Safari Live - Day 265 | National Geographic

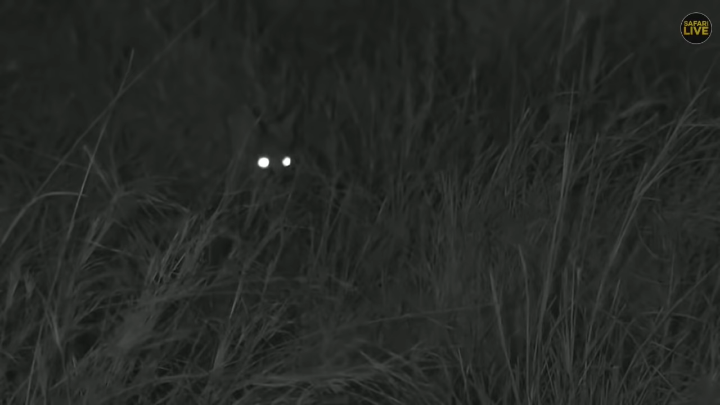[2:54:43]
these animals are certainly not endangered in the Mara. Oh no, Sydney's calling me Mrs. Serval. Shame, Sidders, I know you're quite jealous of us seeing these servals, but you'll get your opportunity, I'm sure, my friend. And as one of those cats, you just got to go to the right habitat and you will find them. And well, this is clearly the right place. And well, this one seemingly has been a little bit more resting. Now it's up. Ooh, hello.
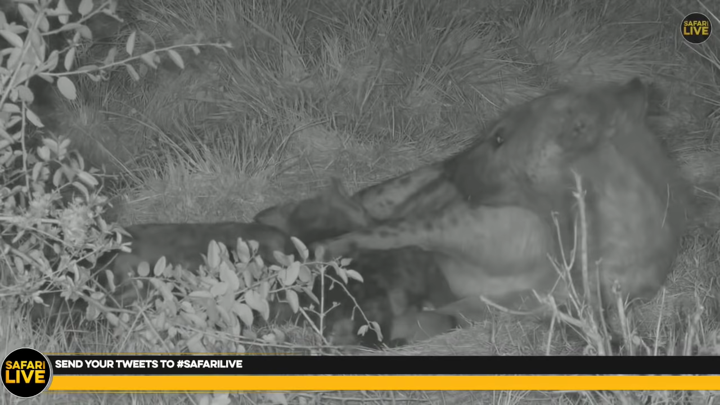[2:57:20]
Because such a nice mother. And this enhances her bond with her young cubs. And you look carefully, one of her legs, I guess, is just holding the cub in position. I think the front right leg. Thank you, Bungay. What a nice mother. Very complex to understand when they go through siblicide, where one cub tends to dominate the other, and unfortunately sometimes you get one losing his life and one surviving.